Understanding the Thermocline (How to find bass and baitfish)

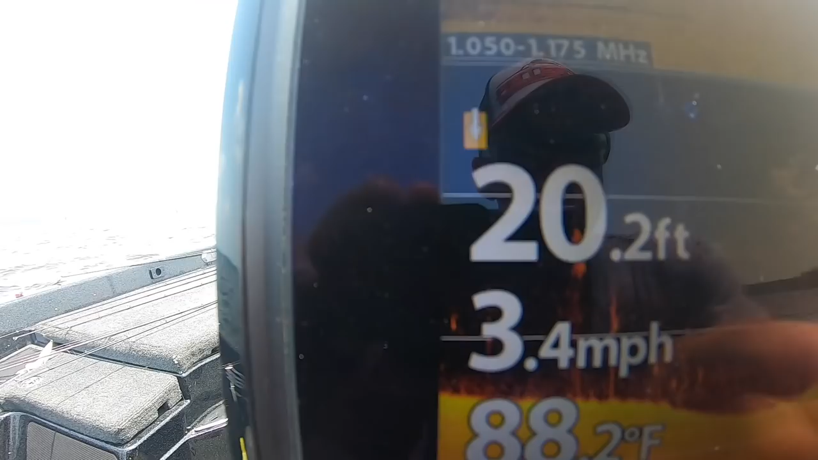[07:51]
On screen: depth 20.2 ft, water 88.2°F, speed 3.4 mph
here this is that 15 foot line and it's about 17 18 foot but look
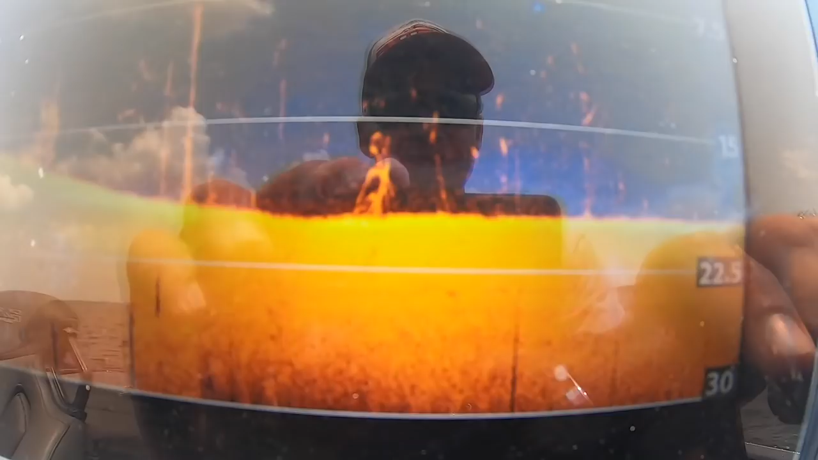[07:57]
fish again suspended right they're all between that 20 and 15
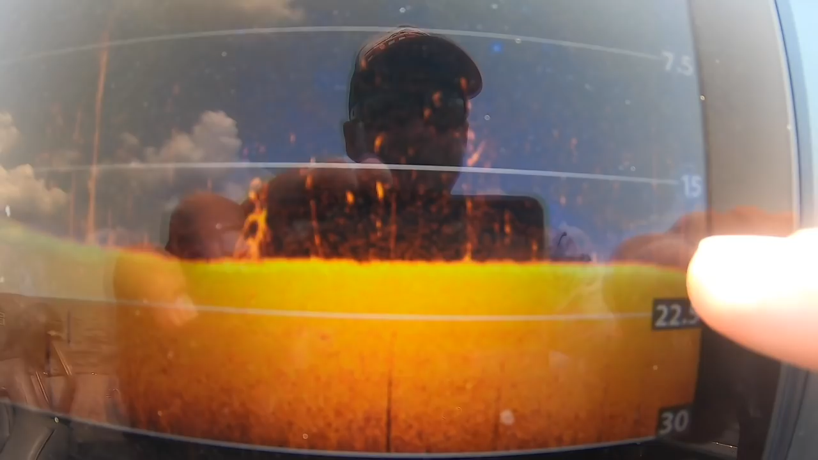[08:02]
but they're not none of them are on bottom really they were a couple of them on bottom here but i wasn't always catching them right there i
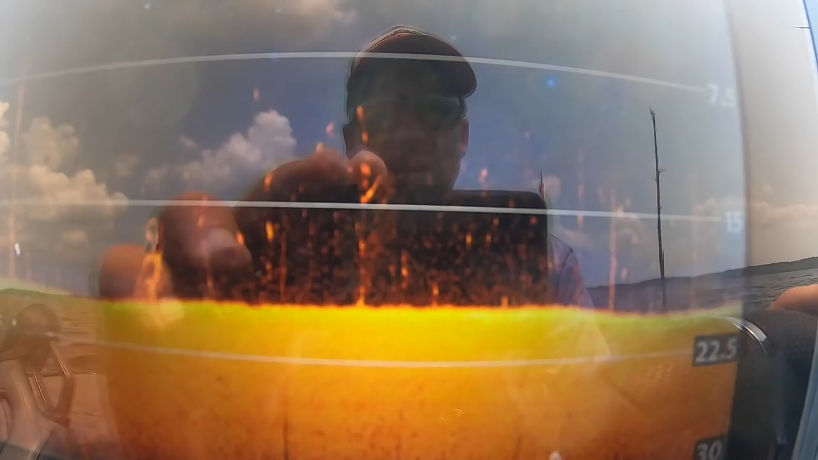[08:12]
was catching a lot of them in these stumps see they'll be suspended in them
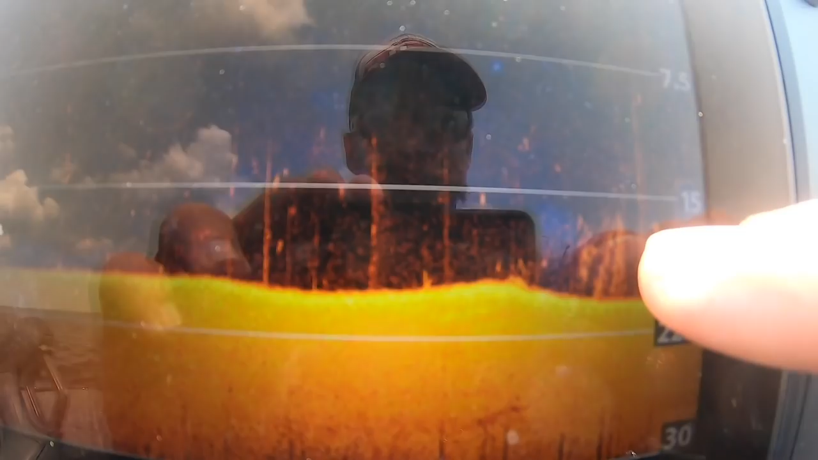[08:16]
see that big fish not down on the bottom they're all suspended
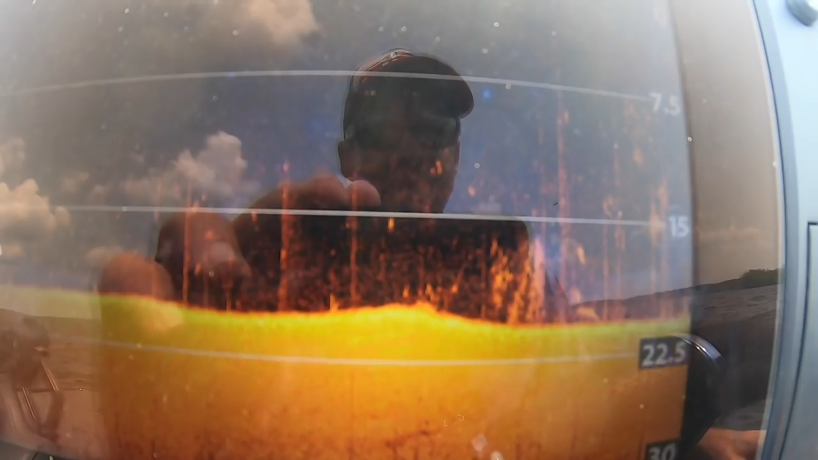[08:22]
they want to get they want to get there but look at the bait fish i mean it's it's the heat of the summer and they're still
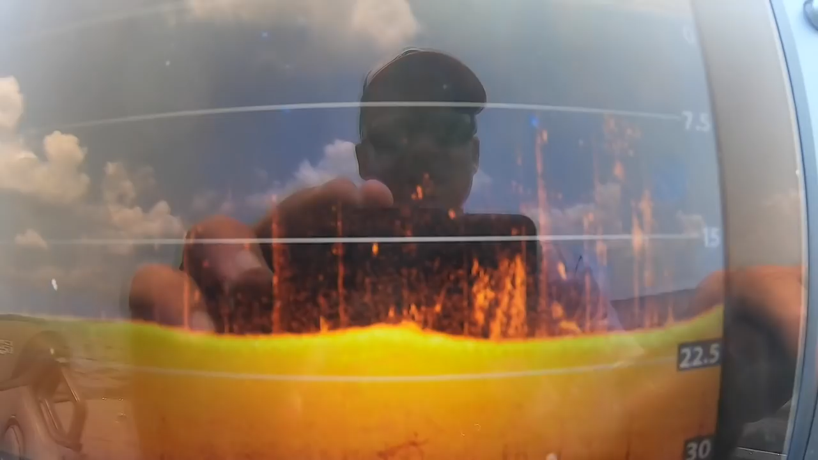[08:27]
they're still in like eight nine ten foot of water 12 foot of water at the most
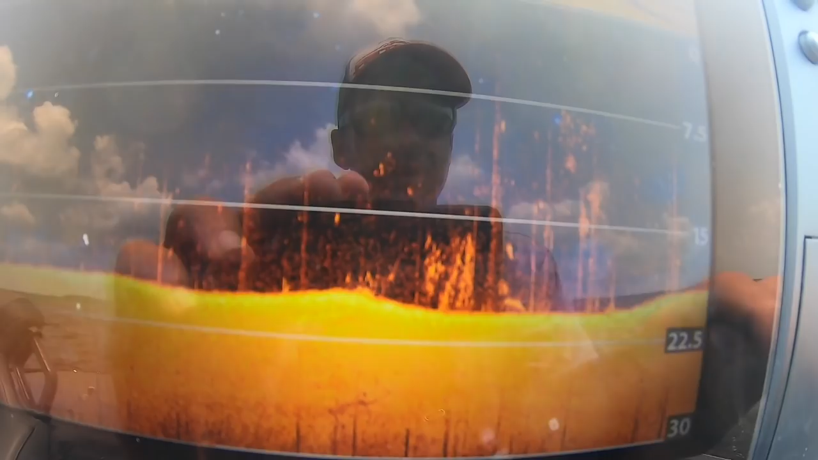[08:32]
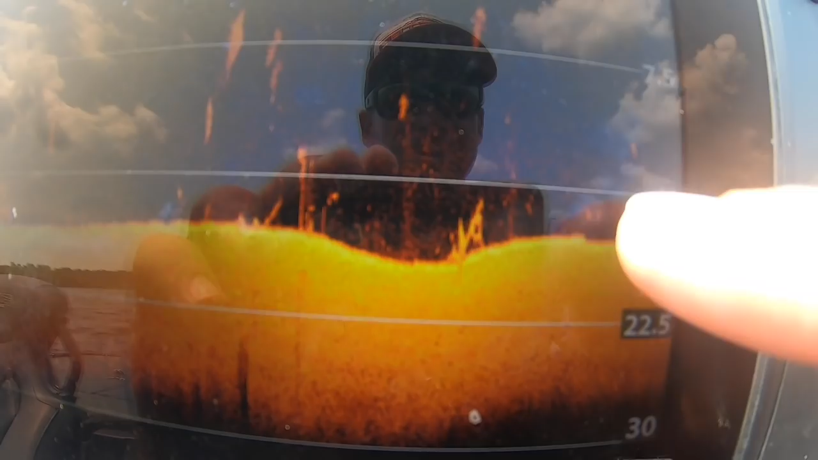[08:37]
see there's a there's a couple small ones but they're still a bit you know some of the bigger ones are still higher up and
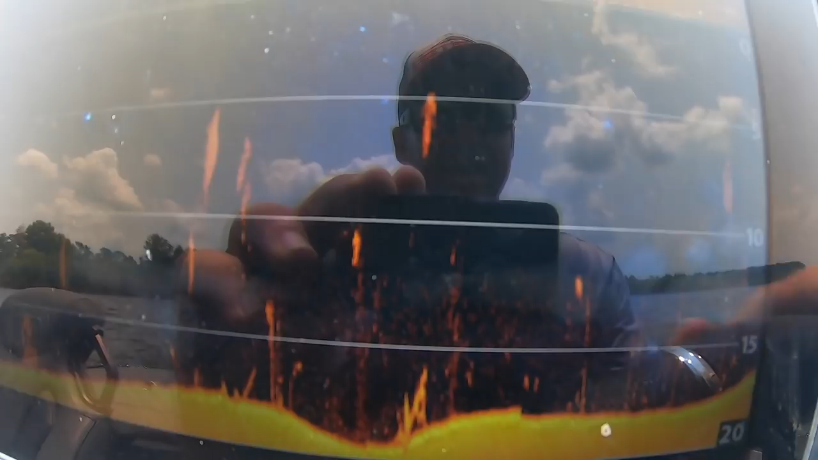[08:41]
that's about that that right there that's about the the key depth right now for whatever reason
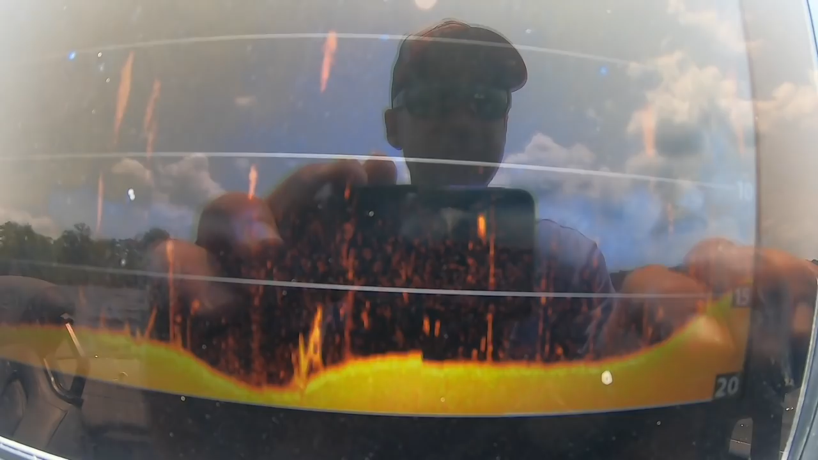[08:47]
see you can always find them shallower than that
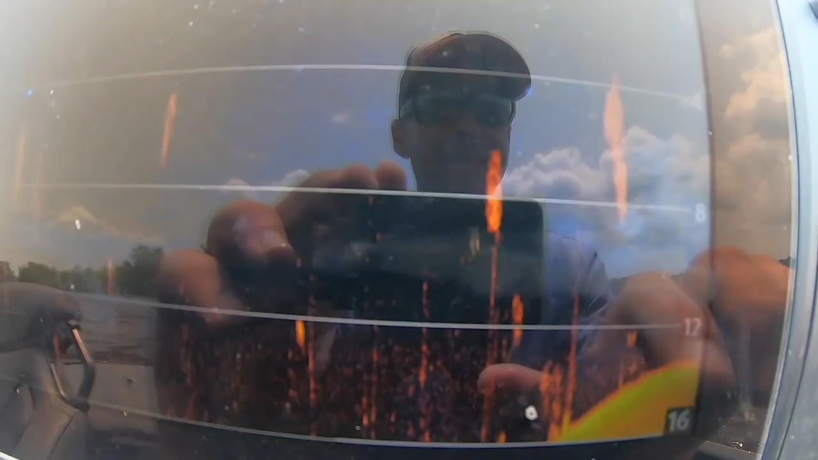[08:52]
but then if you go a little too shallow you almost won't see anything see how i got up to 12 foot and there'll be a couple but as soon as i
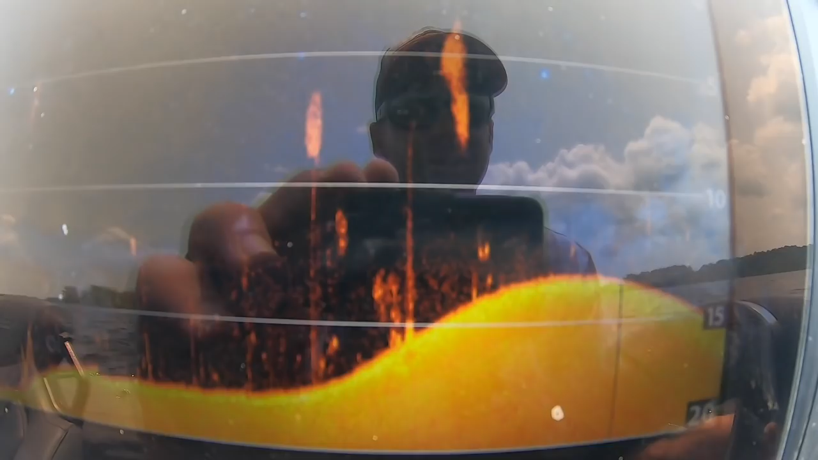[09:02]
start going back down in that 15 i don't know i'm not around here i'm just assuming look you'll start seeing look at that see see them suspended that's the ones i
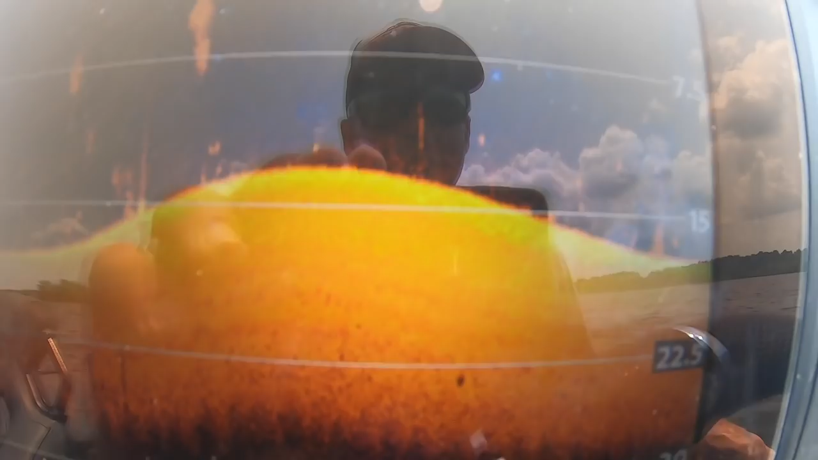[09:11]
was catching earlier see them ones look at them all those are those ones all suspended about 12 foot down
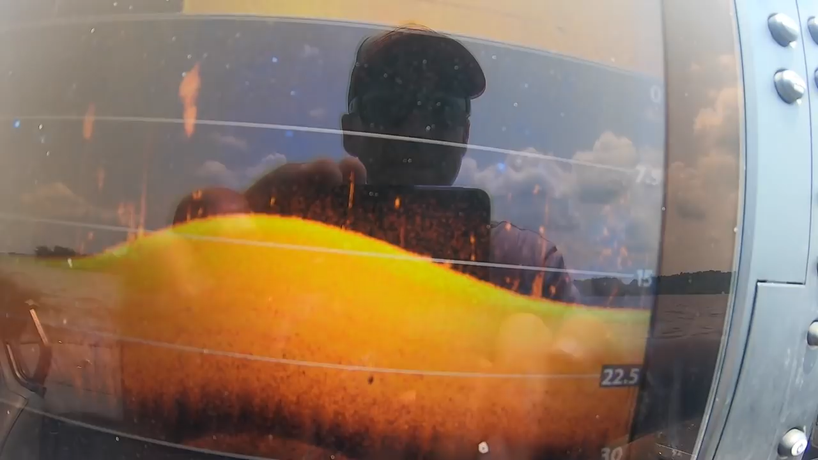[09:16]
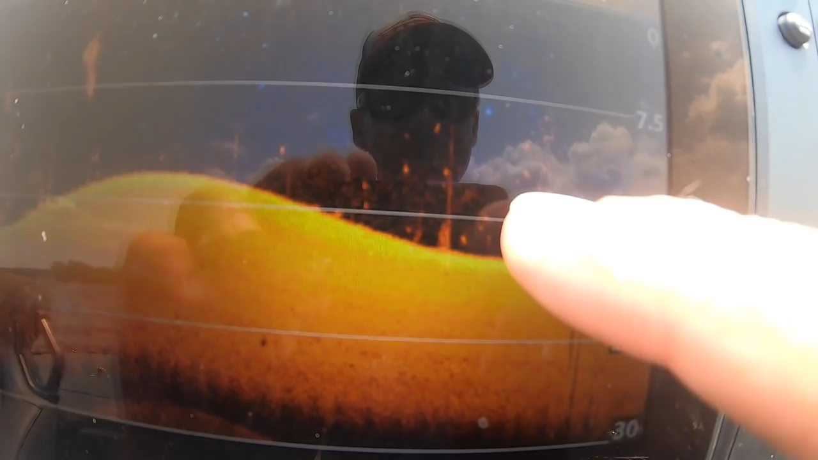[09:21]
and that's why look at all that bait all that bait is sitting right there
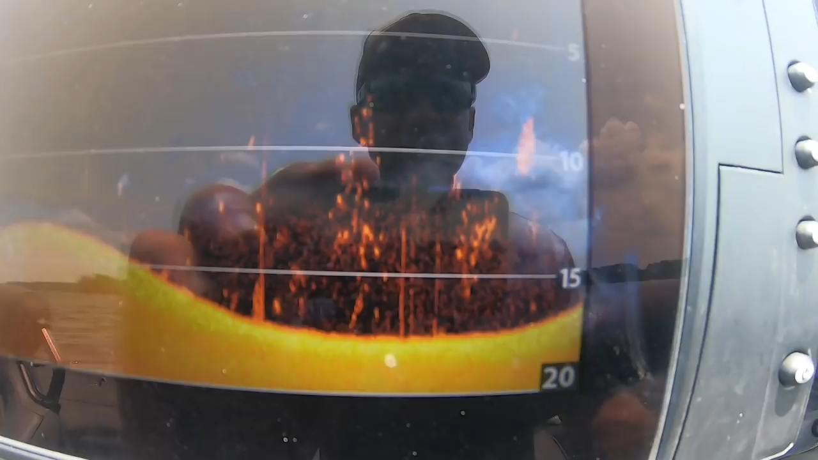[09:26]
at like 12 to 10 foot of water 15 foot of water
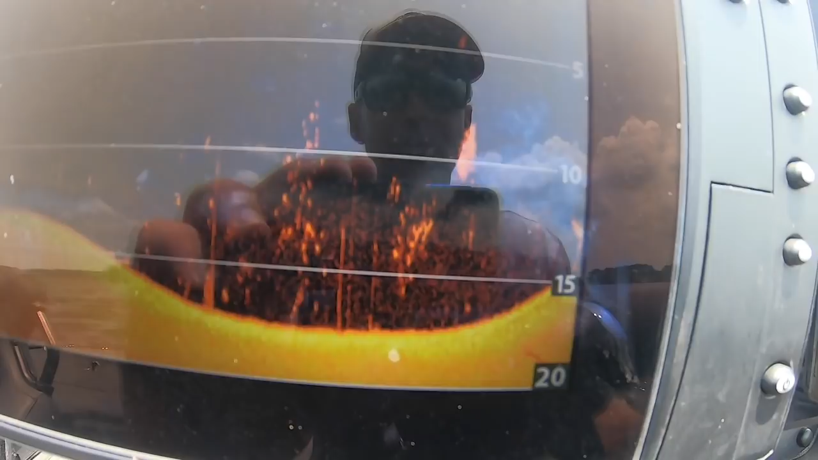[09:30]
pretty cool deal right there um that's just that's just kind of cranking like